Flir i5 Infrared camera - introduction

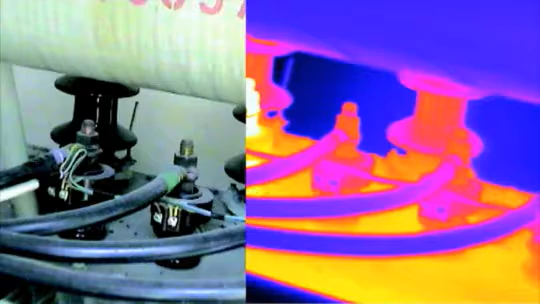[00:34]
They're used for thousands of applications, ranging from very sophisticated applications to very simple ones.
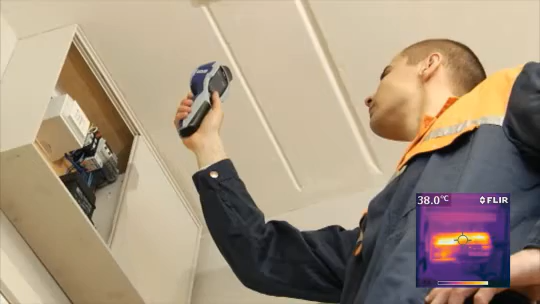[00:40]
On screen: spot 38.0°C
FLIR infrared cameras are used, for example, to detect faults in electrical installations,
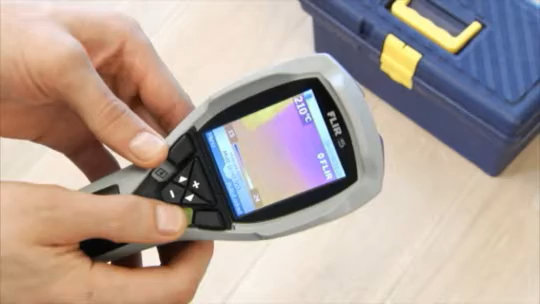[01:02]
and it comes with all the necessary features to make quick and efficient inspections.
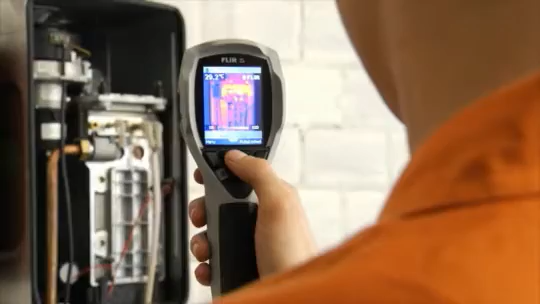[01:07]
It's been especially developed for everyone who needs to spot problems fast and easily.